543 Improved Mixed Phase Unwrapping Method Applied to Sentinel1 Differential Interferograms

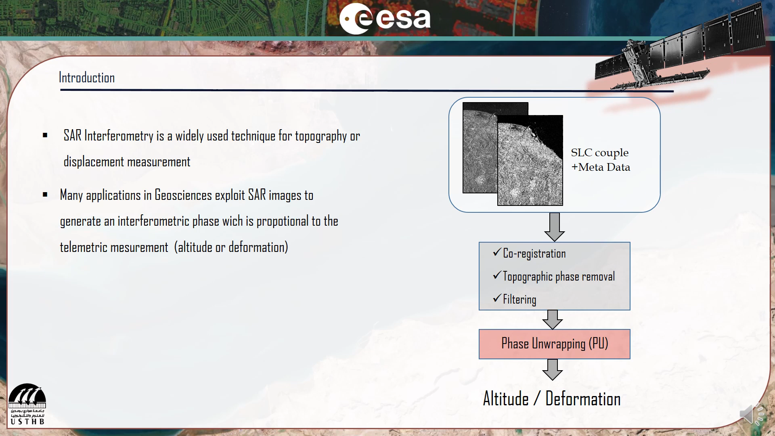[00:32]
However, the interferometric phase is ambiguous and needs to be unwrapped before being converted to altitude or deformation.
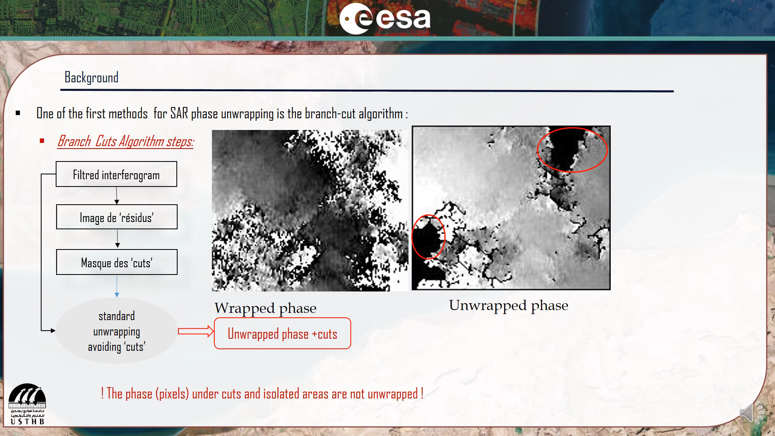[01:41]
However, pixels under cuts and isolated area are still unwrapped. Since the residues are mostly located on incoherent area,